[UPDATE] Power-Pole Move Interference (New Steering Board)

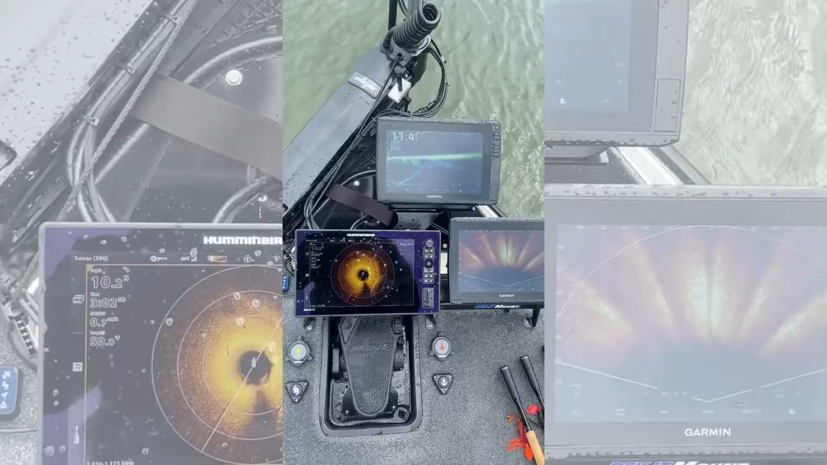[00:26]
when i first had this motor my biggest issue was with the mega 360 the interference was
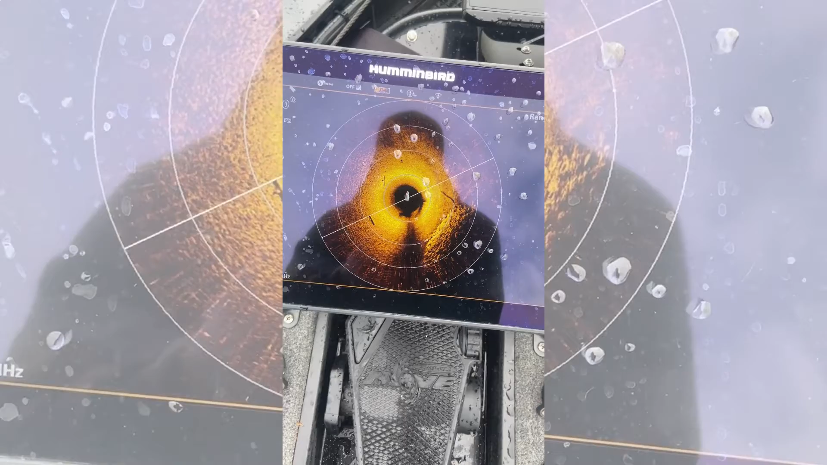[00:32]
so bad that as soon as you drop the motor in it would blow the image out you can see here
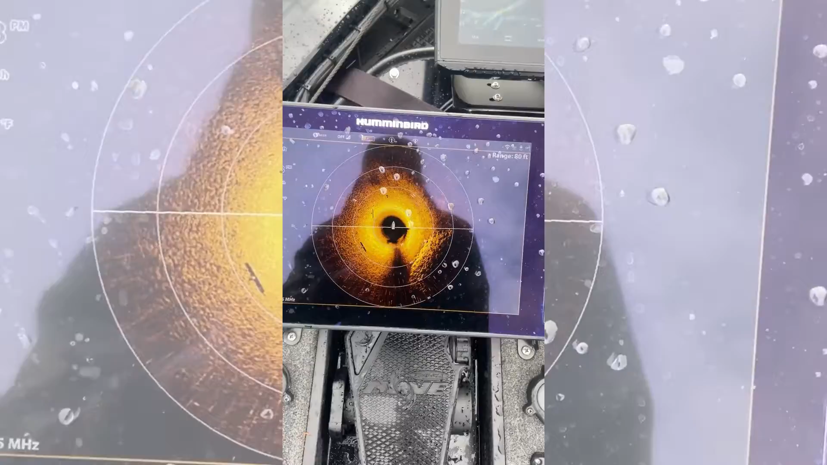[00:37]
the image is crystal clear it's beautiful that's with the motor in the water not
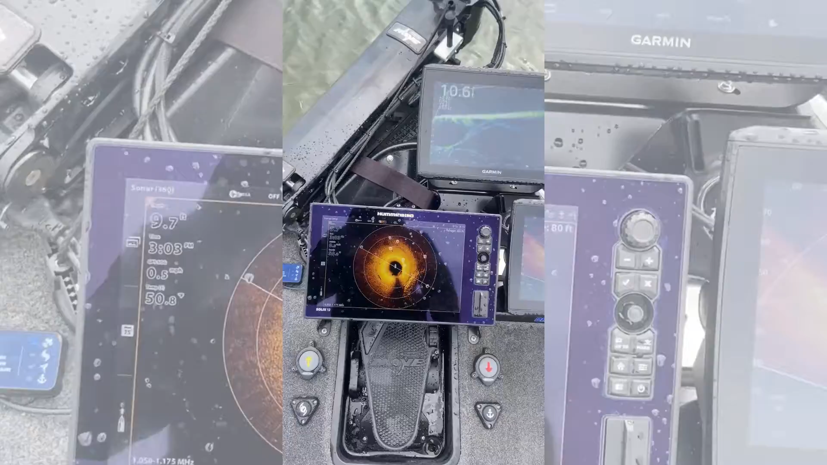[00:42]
running if we actually turn the motor on and we move you can see we're picking up speed there
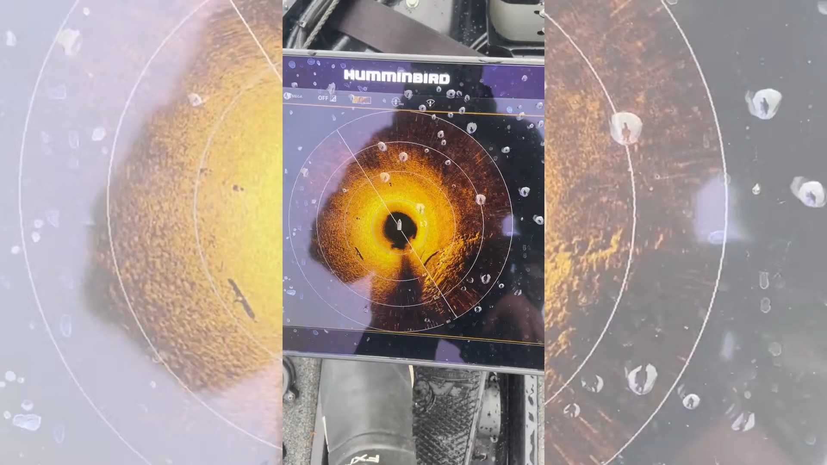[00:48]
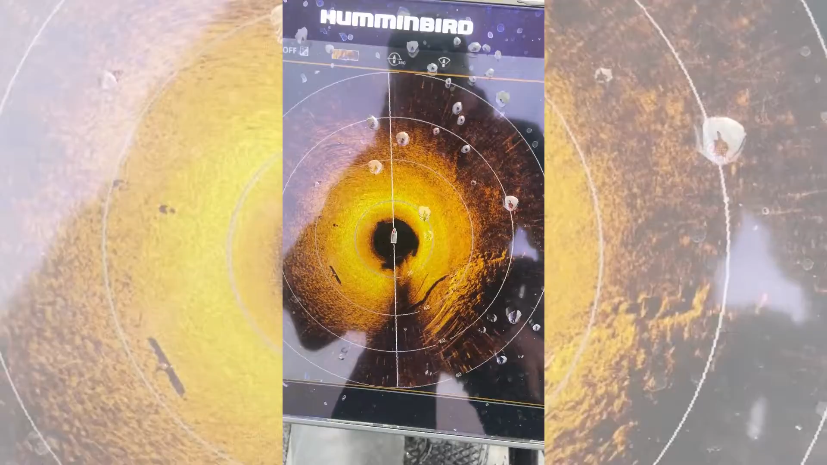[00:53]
still very little to no interference you get a little bit of interference on the outer edge but really nothing to write
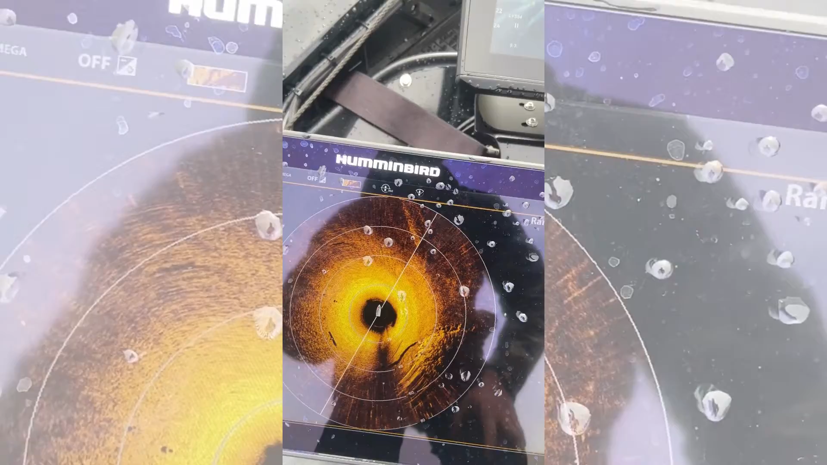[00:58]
home about on the live scopes i'm running a dual live scope setup lvs
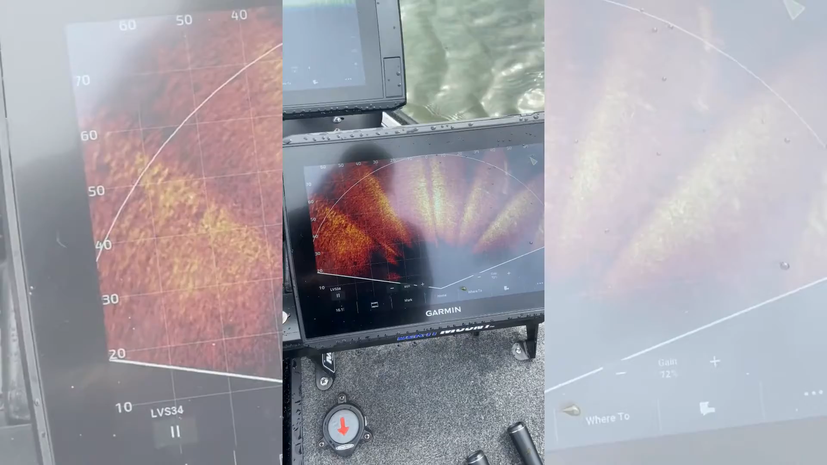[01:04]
34 and perspective and lvs 34 and forward mode and honestly
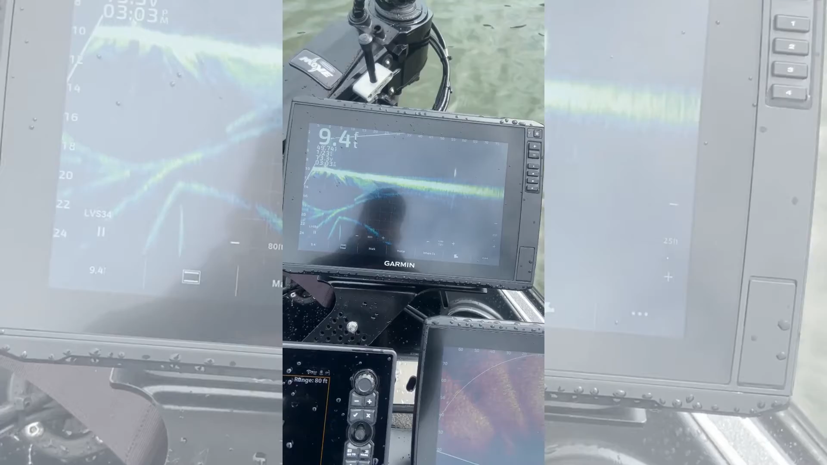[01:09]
On screen: depth 9.4 ft
when i had my ultrax the last couple of weeks i was getting some pulsating happening
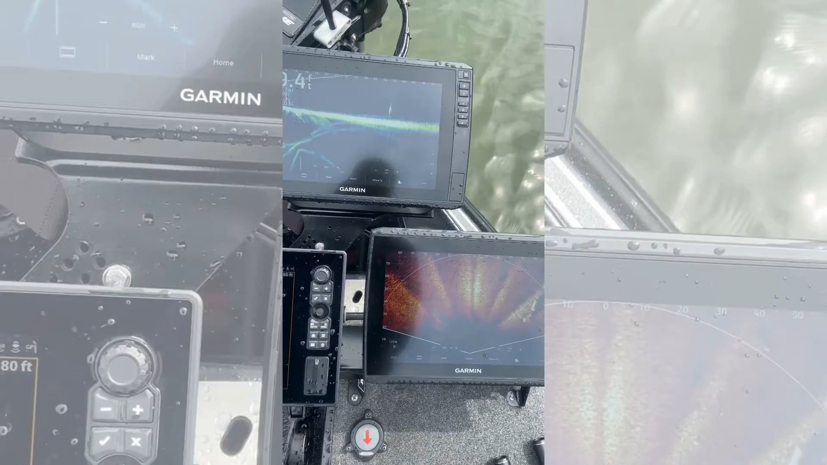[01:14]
on the both of the screens and with the move i am seeing nothing right now it's crystal
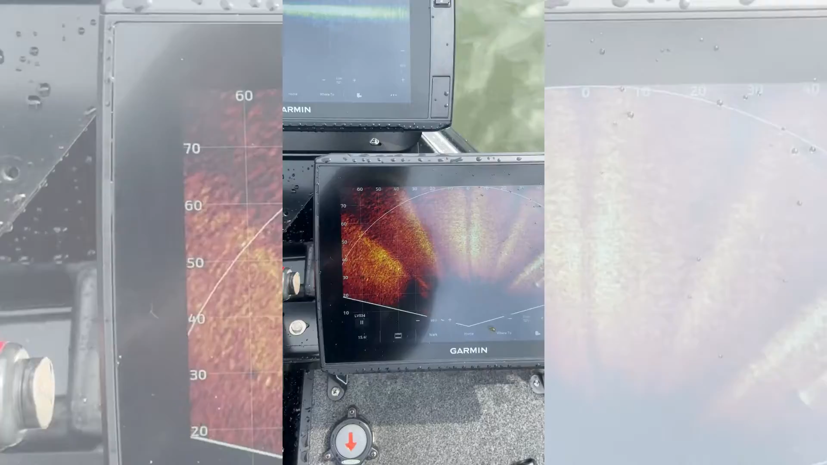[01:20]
clear so overall very very happy with this i think this is probably the best trolling